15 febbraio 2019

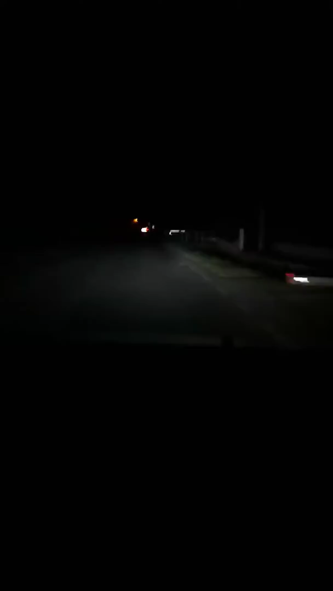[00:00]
Questo praticamente è la visione con le luci, come luce a letta.
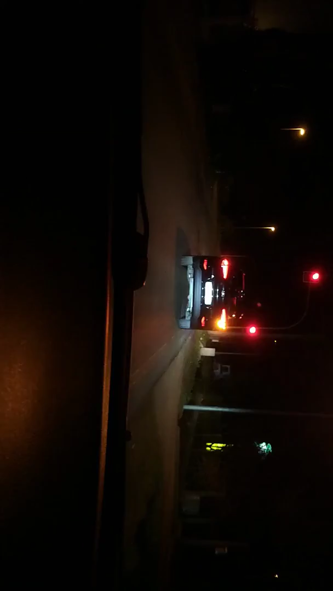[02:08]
come due triangoli uniti al centro perché ecco vedete qua siamo fermi al semaforo comunque